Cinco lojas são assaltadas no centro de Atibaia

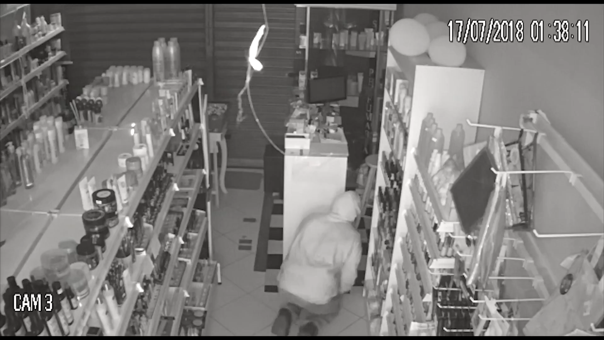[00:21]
um homem entra nesta perfumaria na região central de Atibaia. Engatinhando ele vai até o caixa, pega todo o dinheiro e sai em poucos minutos.
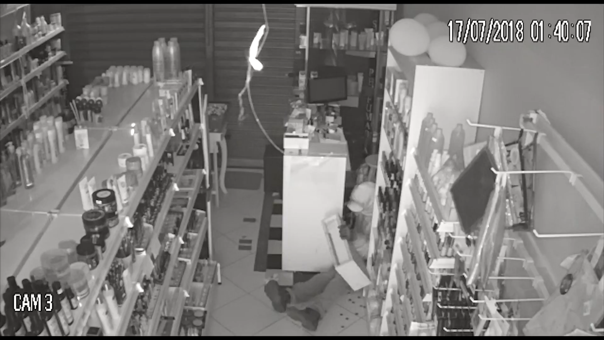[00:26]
O crime foi na rua João Pires.